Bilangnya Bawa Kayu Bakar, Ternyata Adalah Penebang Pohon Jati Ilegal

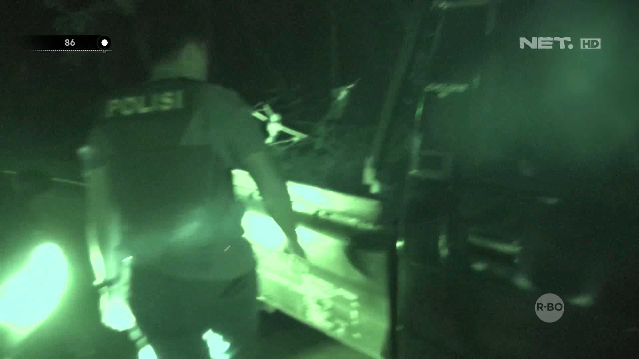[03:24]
Buat apa ini, Pak? Ini kok ditutup-tutup daun begini?
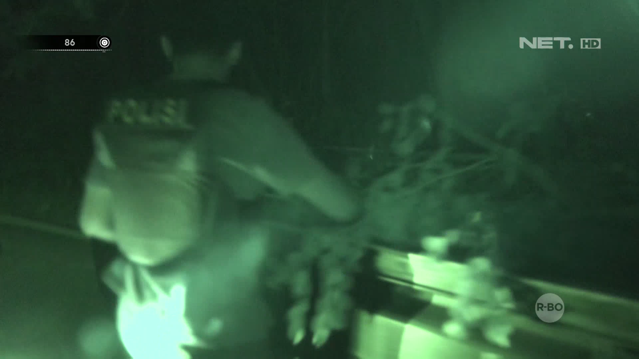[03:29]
Ini buat apa nih?
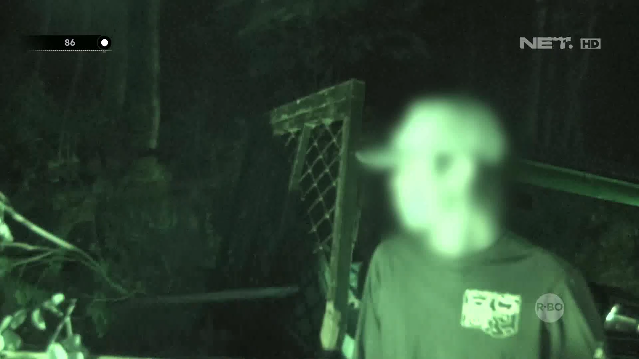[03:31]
Hmm? Kayu segera. Segede begini kok kayu bakar?
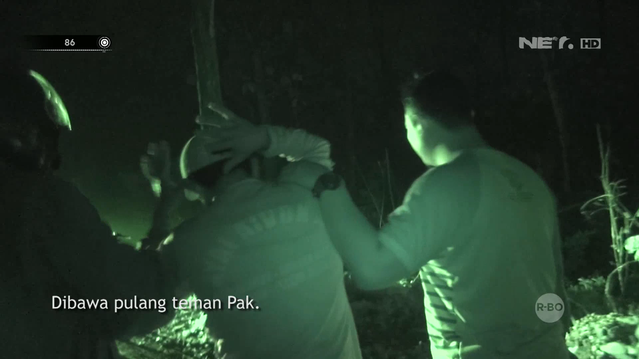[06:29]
Orang yang kami amankan tersebut mengakui bahwa benar, ia telah melakukan penebangan terhadap kayu dengan jenis jati dan tanpa dilengkapi dengan dokumen yang sah.
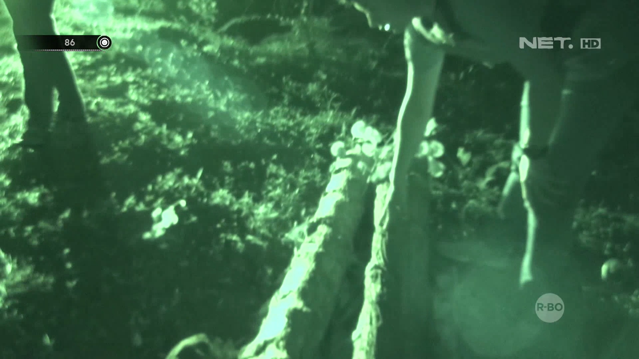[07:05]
Berarti tadi mau balik lagi ngambil. Dari orang yang berhasil kami amankan, kami langsung melaksanakan interogasi.
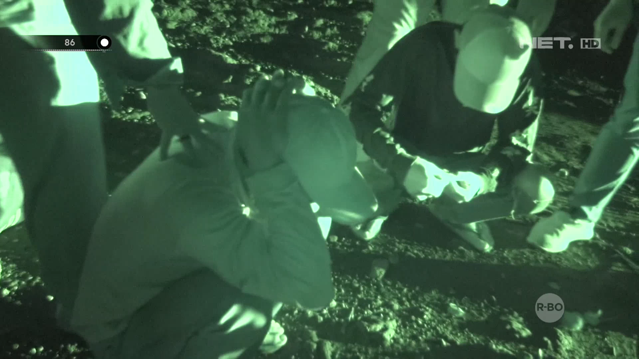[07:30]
Sama Melayu terus nanti tembakan. Nggak melayu nggak? Nggak cakai tembakan peringatan, Pak. Iya, Pak.
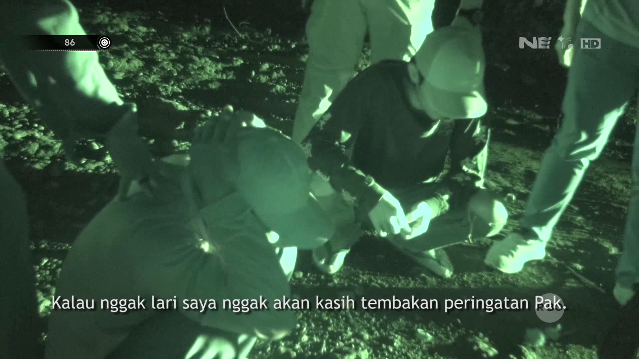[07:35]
Kami pun juga sempat menginterogasi terhadap orang tersebut,
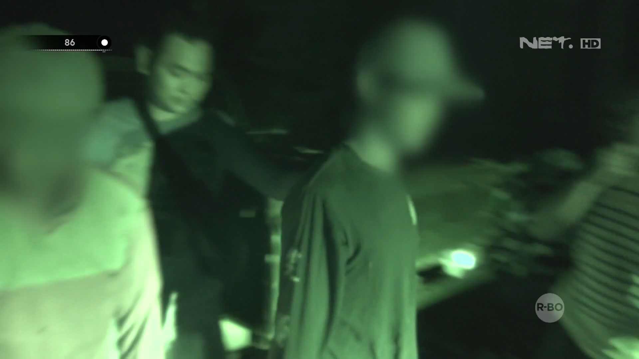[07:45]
perihal siapa, orang yang berhasil lolos dari pengejaran kami tersebut.